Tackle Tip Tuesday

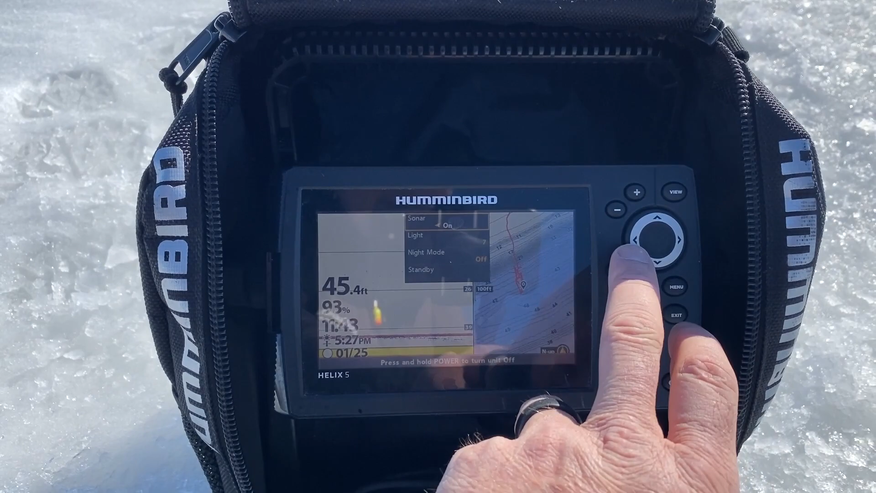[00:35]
On screen: depth 45.4 ft
and light and then bring that light dim that light down that's going to save
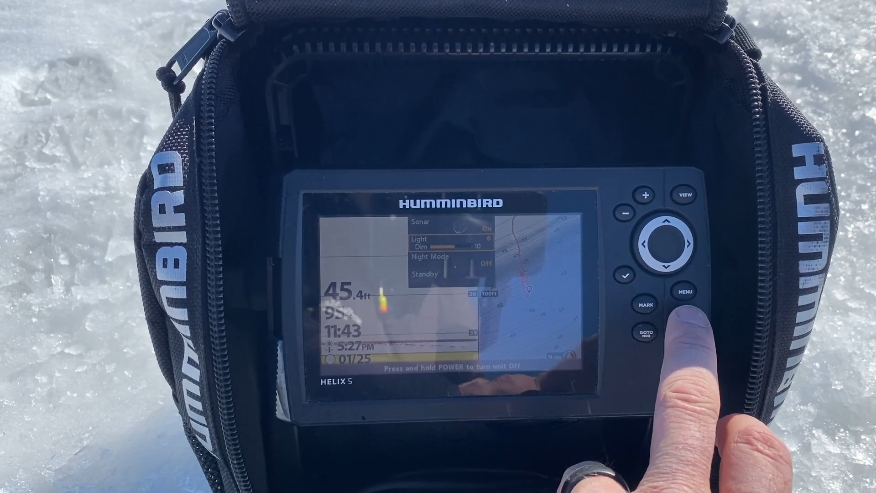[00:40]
On screen: depth 45.4 ft
you a ton of power throughout the day on your graphs so you're not going to run dead you can finish shut them to sundown
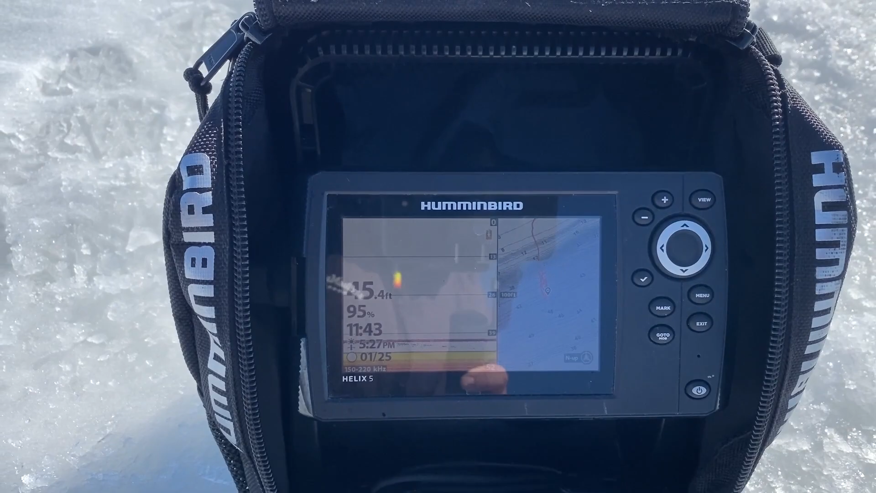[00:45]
on these little little batteries without a problem so that's it
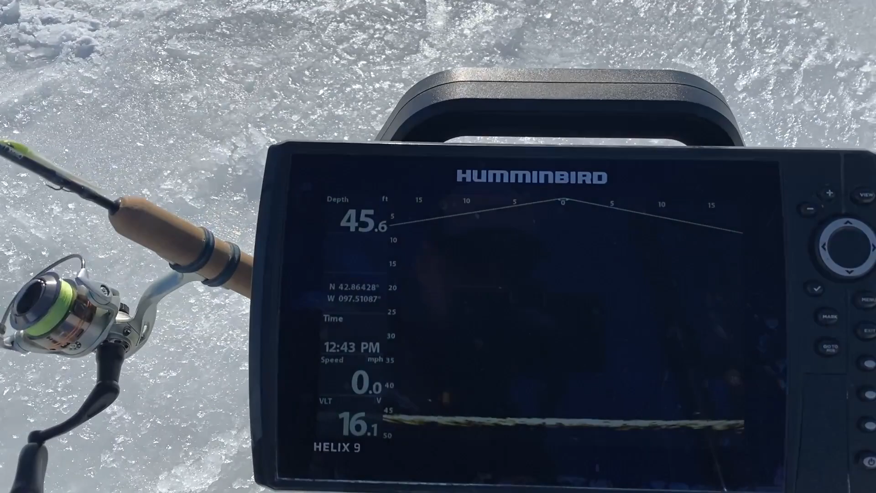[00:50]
On screen: depth 45.6 ft, speed 0.0 mph
real simple face into the sun put your graphs to the back of it drop these
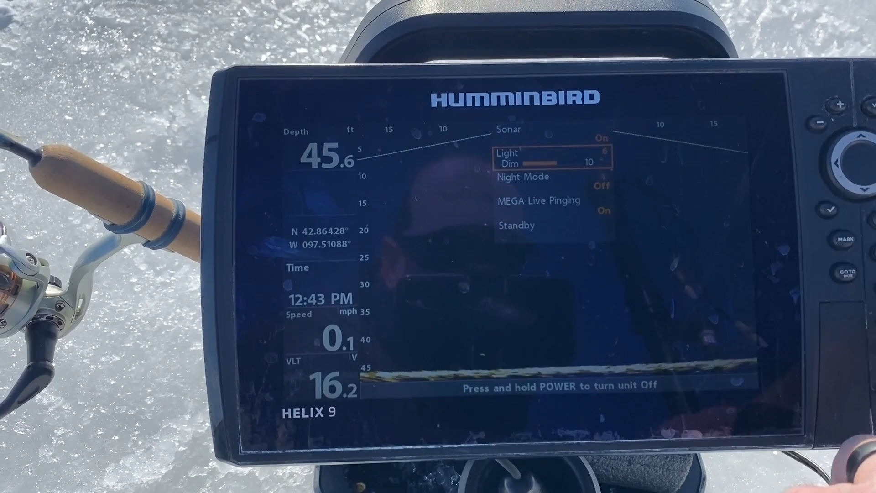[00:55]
On screen: depth 45.6 ft, speed 0.1 mph
uh turn your turn your graphs around and bring the light down a little bit you can do that you know anywhere really it's going to save you a lot of battery going to allow you to be on the water longer with more power so that's it thanks for tuning in to your tackle tip tuesday you